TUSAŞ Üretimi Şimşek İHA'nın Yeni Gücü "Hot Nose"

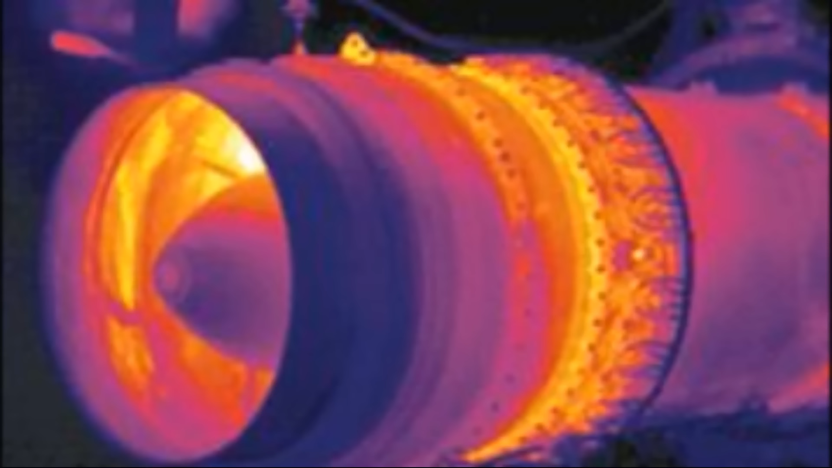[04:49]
Ters motor yüksek ısı uçağı olduğundan daha büyük göstermek için birkaç tasarım çözümü yapan TUSAŞ, kullanıcıların infrared ihtiyacına yanıt vermek için de çalışmalarına başladı.
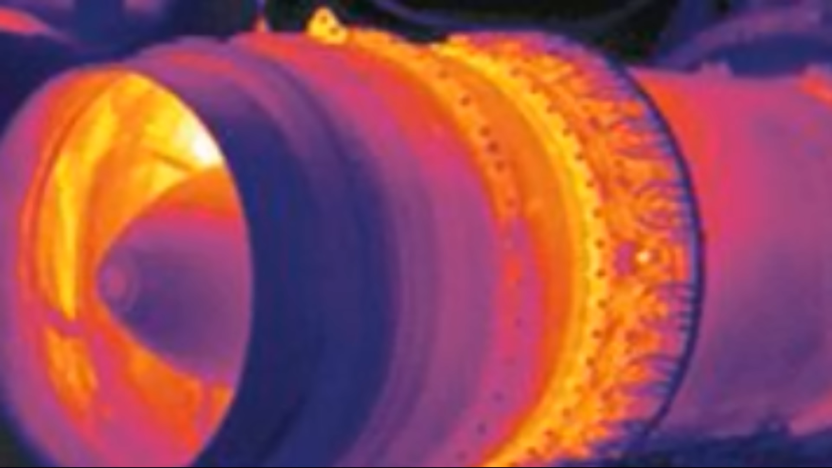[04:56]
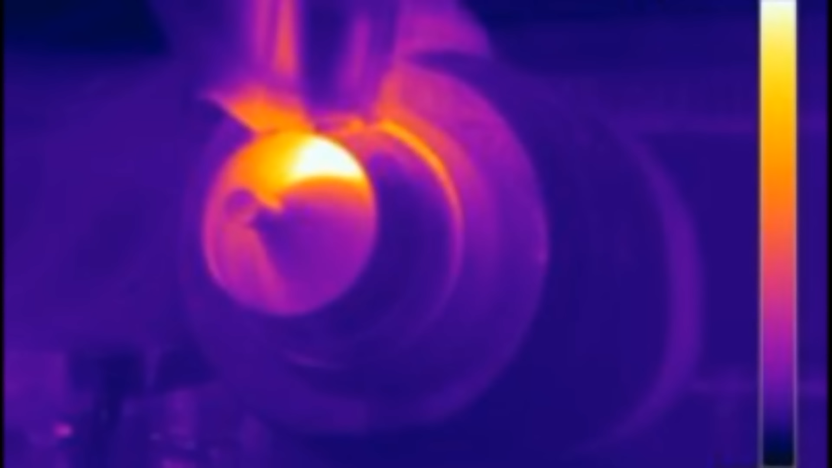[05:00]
İnfrared tabanlı bir silah sisteminin atış edebilmesi için şimşeğin jet motorunun daha fazla kızılötesi ışınım yayması gerektiği saptanıyor ve farklı firmalar tarafından yapılan tüm çalışmalar inceleniyor.
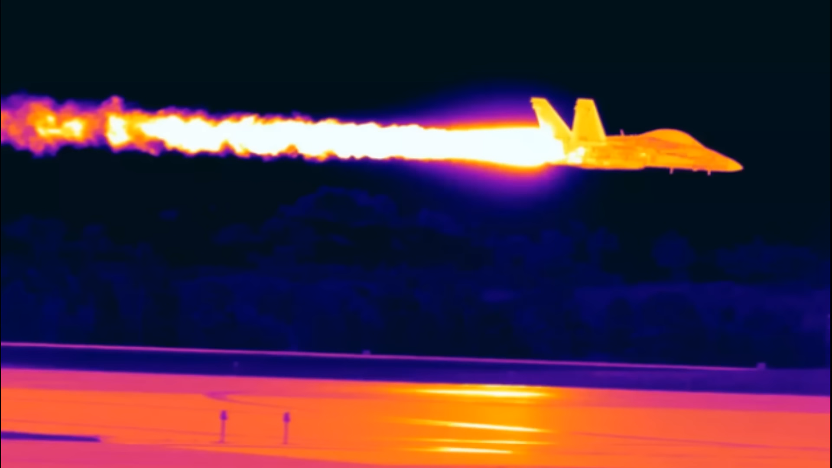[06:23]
Roketsan, Aselsan, TÜBİTAK SAGE gibi güçlü isimlere hizmet eden şimşek şu anda ters motoru ve yüksek infrared kabiliyetiyle kullanıcısına hizmet etmeye devam ediyor.